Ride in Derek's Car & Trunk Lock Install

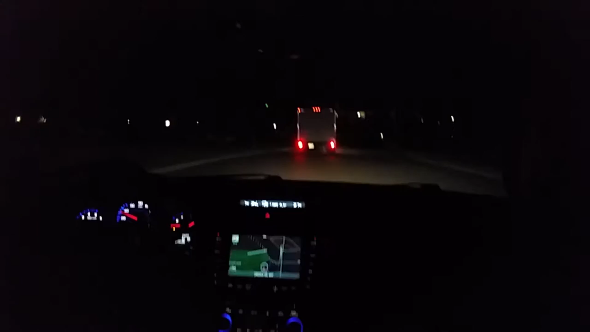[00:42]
No. God damn. What are you doing? Cover up the license plate. We are going 15 miles per hour.
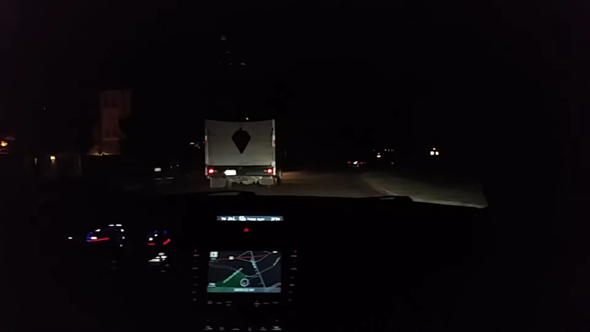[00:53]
10 miles per hour now. Excuse me. Pardon. That's a big truck. Power stroke. Oh, he's turning right. God damn it! It was like left, right, and then left, right, left, right. Thank you guys. I don't. Right. What is he doing? He's like. He's a little too. Get out of the way! I was just going on the highway. Maybe this is some road rage.
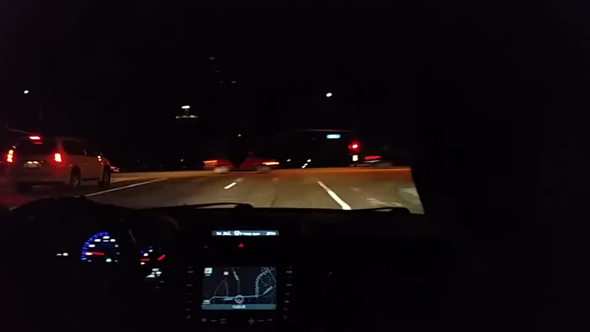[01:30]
That Mustang is modified. Which one? Look at it. That one right there. That might be Roush.
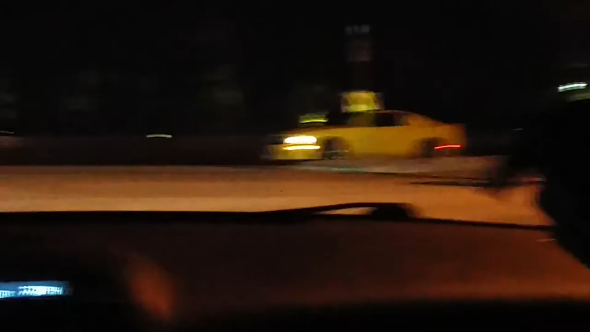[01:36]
Roush. On the road again. Yeah, it is a modified one. You hit VTEC. And that was 60 almost. But we didn't go to 60 because we don't want to get in trouble. We're going to wreck them.
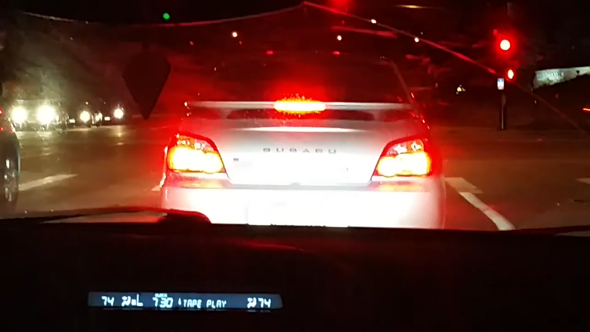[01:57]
I think it's a blob eye. Yeah, probably. The Hawkeyes are kind of rare.